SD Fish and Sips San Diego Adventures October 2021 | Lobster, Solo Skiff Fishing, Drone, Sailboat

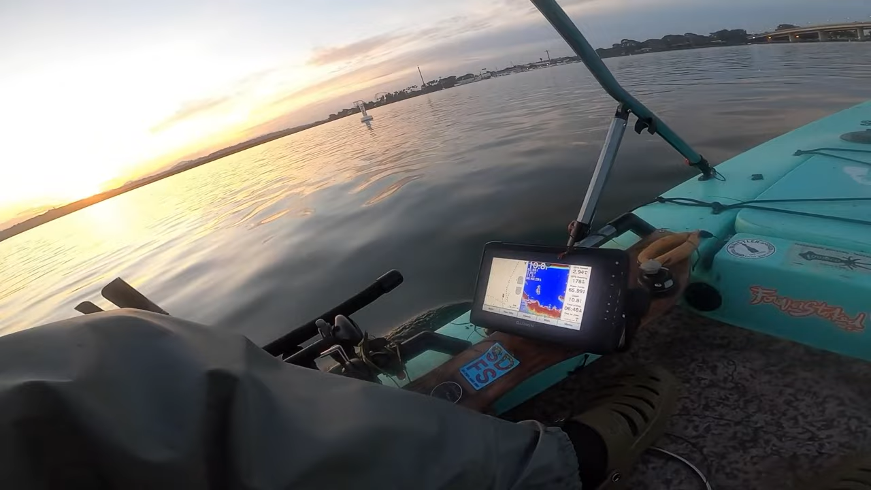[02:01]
Fish finder's working nice. Get the rest of my bait dumped out.
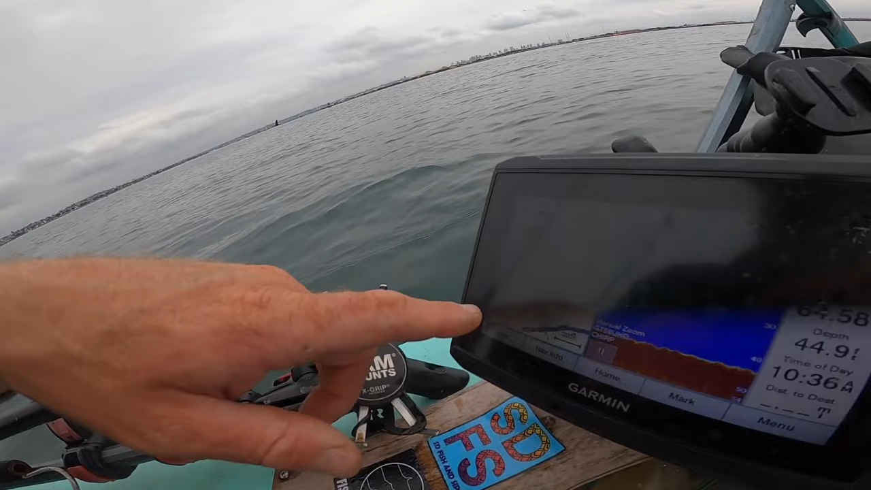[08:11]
Check out some of these features. It has so many contour lines that it shows these little high spots
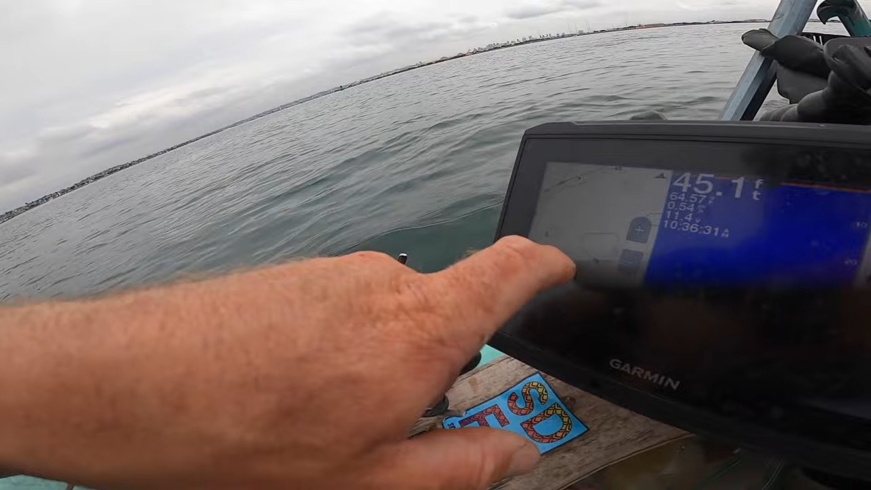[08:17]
On screen: depth 45.1 ft
at 36 here on the fish finder.
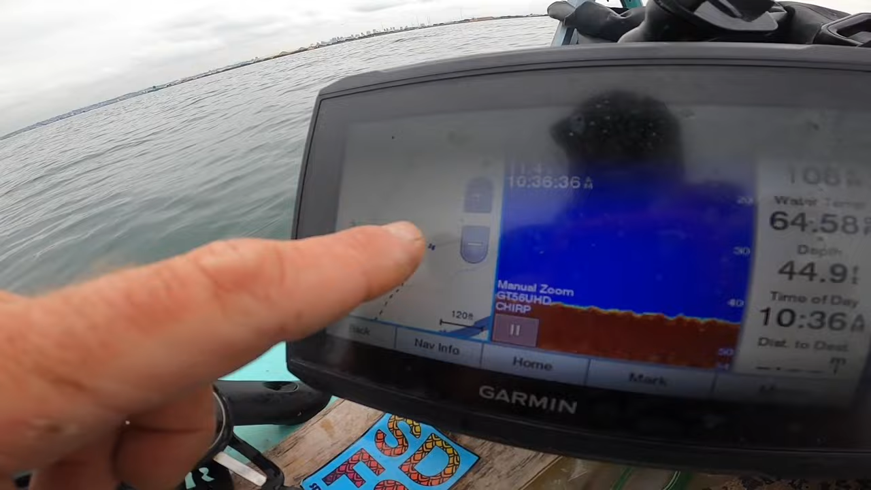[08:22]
So I'm gonna go fish these high spots here, see if there's some halibut hanging on the bottom. I'm gonna throw my tube bait. It's not heavy enough, my Ned rig.
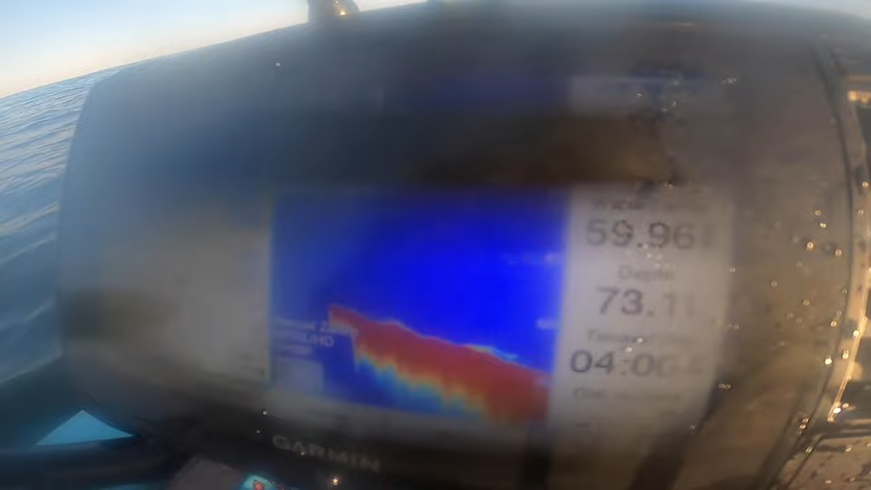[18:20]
Woo, 59 60, cold, couple worms.
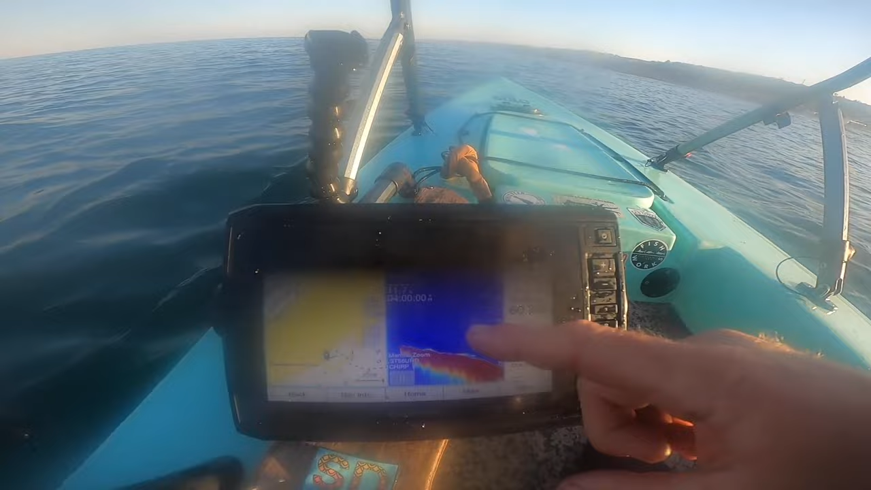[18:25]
We're gonna go ahead and go by the pier, see if we can make bait right here.